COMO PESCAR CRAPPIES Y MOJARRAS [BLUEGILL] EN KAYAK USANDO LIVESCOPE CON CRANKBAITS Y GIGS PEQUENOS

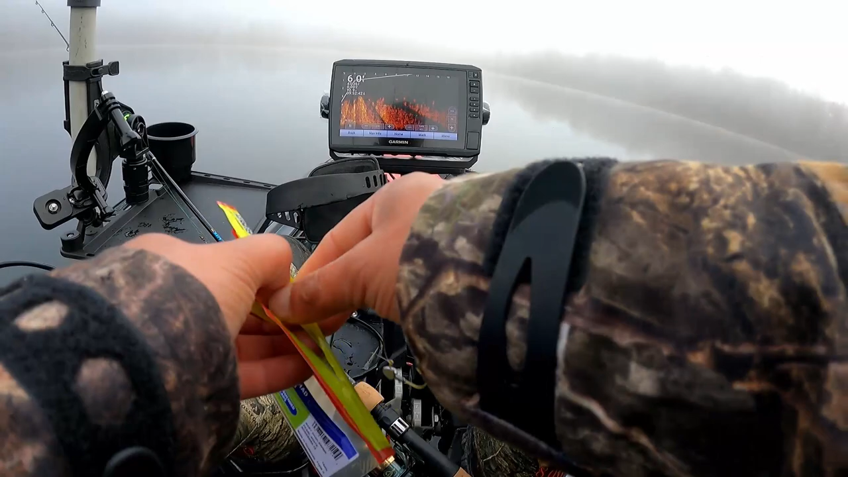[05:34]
Allí vemos 5 marcas, 6 marcas de fish acá abajo.